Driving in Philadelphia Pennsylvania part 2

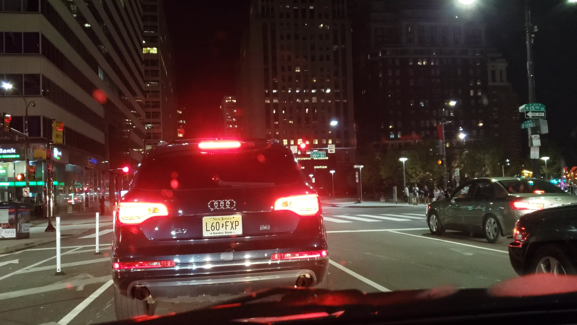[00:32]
What a beautiful downtown area, for real. And they got a subway station too. Cool. It's very alive in Philadelphia. Wow. It is really alive here. Unbelievable. Pennsylvania Railroad Station.
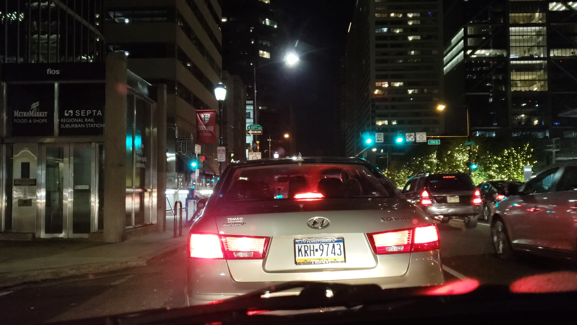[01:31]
Okay. Metro Market, food and shops. SEPTA Regional Rail Suburban Station. Christmas trees. That's weird.
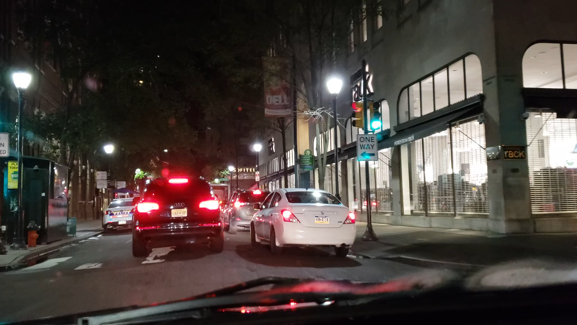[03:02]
Yeah, this feels like New York. All right, let me go get a cheesesteak.
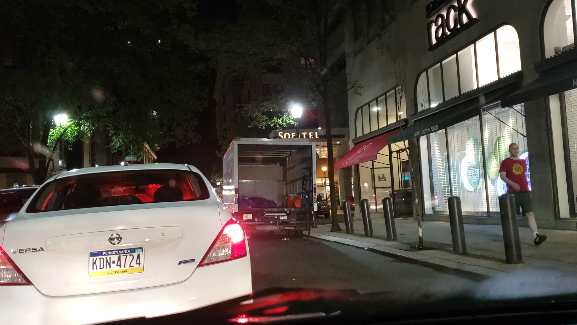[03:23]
Oh, Uber driver. We have an Uber driver. Welcome to Davios' Northern Italian Steakhouse.
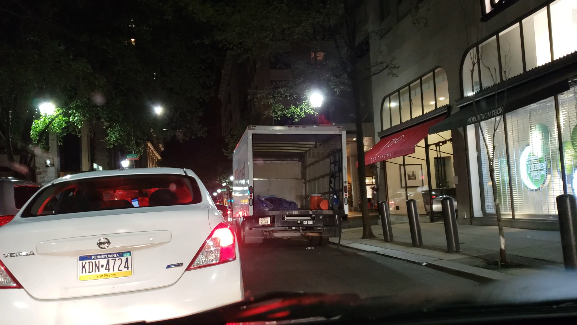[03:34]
Valet parking, $23. Ouch. The architecture of this place is amazing. Don't care what anybody says, man.
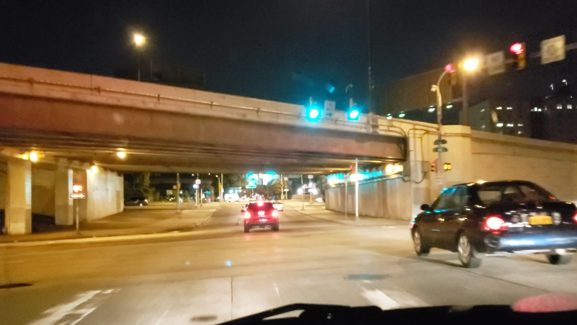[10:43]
Oh, can't go that way. What the fuck? Okay, this is right. I think I see Vine now. Oh, it says Vine. So let's turn on the Vine Street here. And get on this lane and turn left. See a sign for New York and Chester. Whoa. Alright, right lane, 95 only, right?